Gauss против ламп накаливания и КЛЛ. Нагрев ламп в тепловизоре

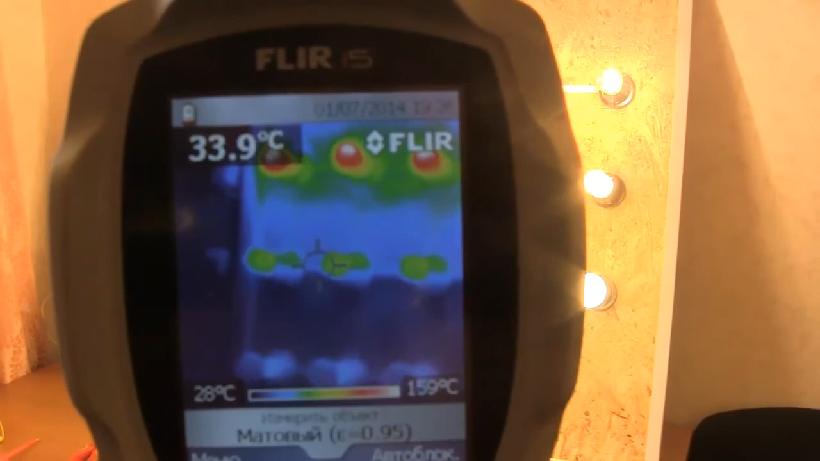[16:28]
On screen: spot 33.9°C, scale top 159°C, scale bottom 28°C
Но если люминесцентная лампа еще только нагревается, энергосберегайки, светодиодные,
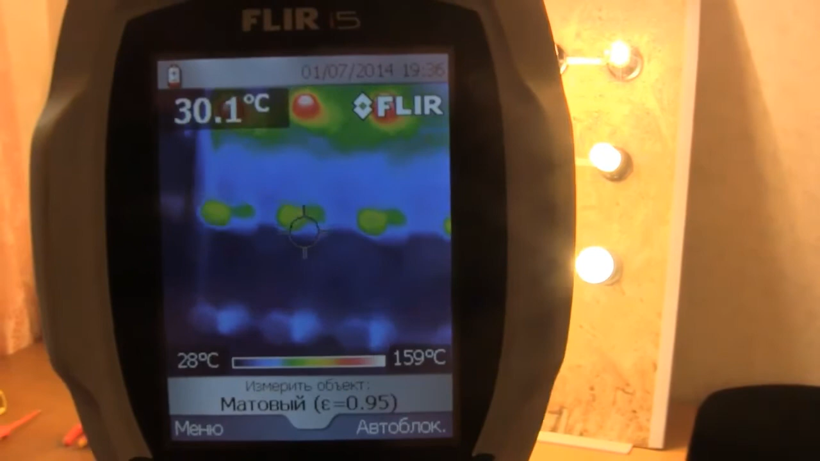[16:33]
On screen: spot 30.1°C, scale top 159°C, scale bottom 28°C
они вообще холодные.
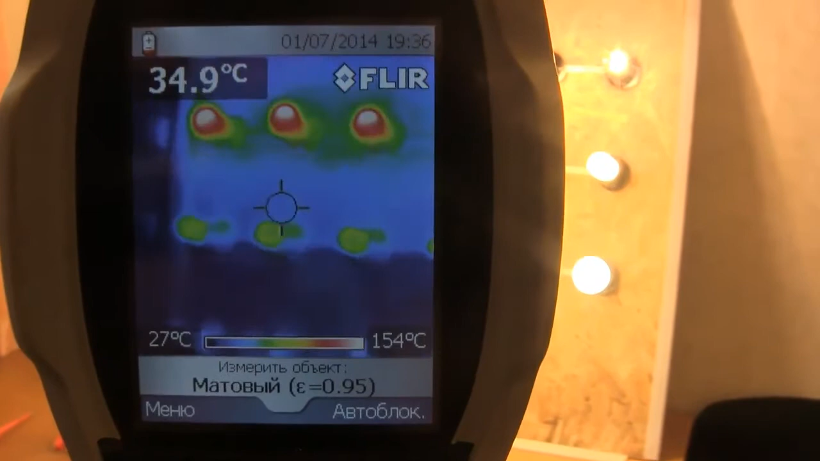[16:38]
On screen: spot 34.9°C, scale top 154°C, scale bottom 27°C
Лампы накаливания, они уже полностью нагрелись до 240 градусов.